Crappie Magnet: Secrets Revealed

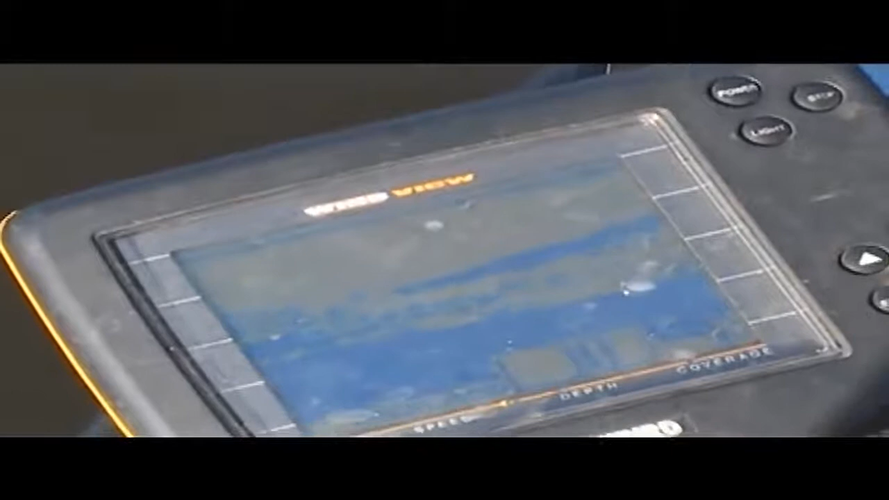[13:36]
See on the graph the structure and a few fish it's showing down there.
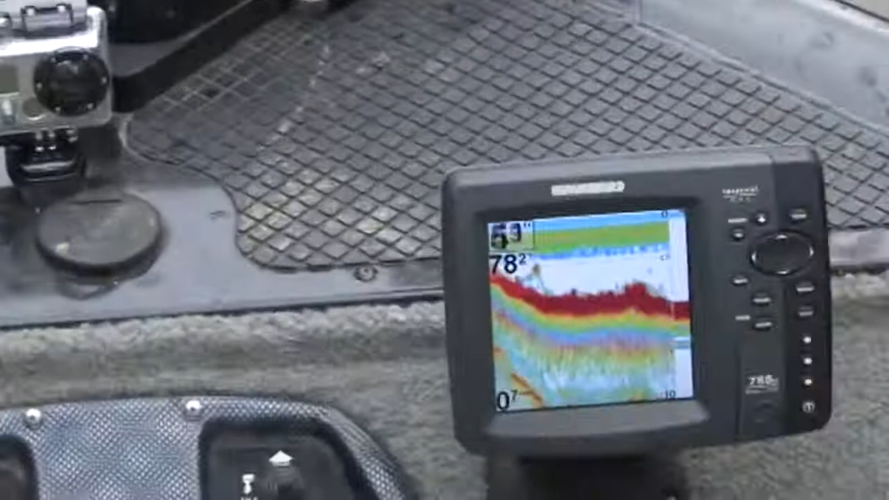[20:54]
You can see a lot of structure here, but nothing in particular to hold them to this spot. It's just open water,
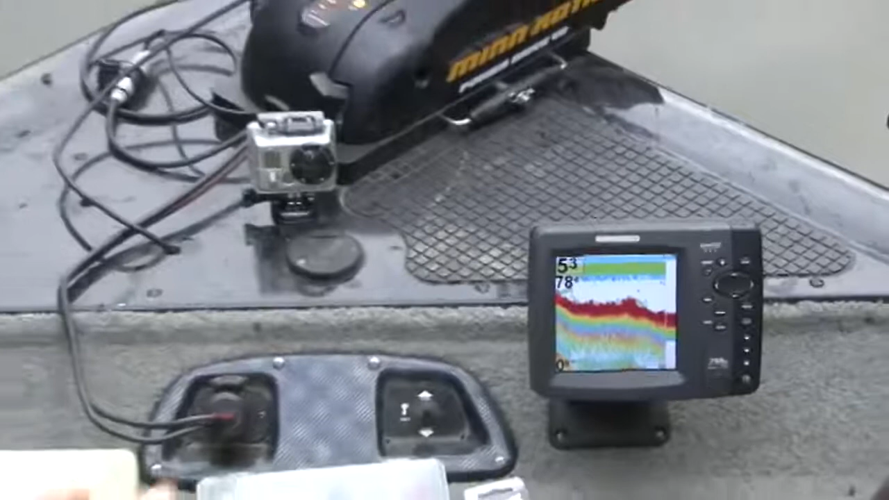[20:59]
and this is perfect for this type of setup because we've got 8 jigs out going at different depths, going at this speed.